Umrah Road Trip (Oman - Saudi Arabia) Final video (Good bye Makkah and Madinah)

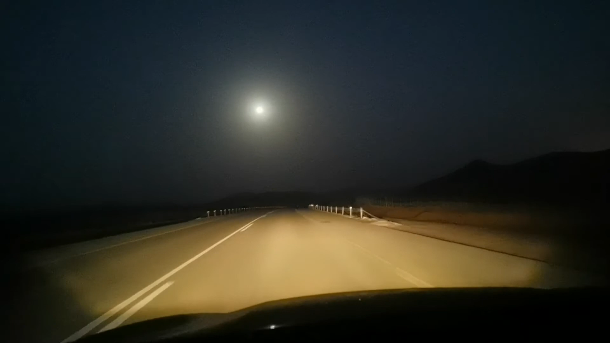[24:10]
Alhamdulillah, ada bulan, jalan terang sikit. Kita masih lagi dekat Rab Al Khali Desert lah. Lagi 2 jam nak sampai ke border. Masih lagi jalan desert. Kita dah mandu berapa jam lah ni? Daripada pukul 6.30 pagi. Sekarang ni dah lepas maghrib, 5.30 petang. Dah hampir 11 jam.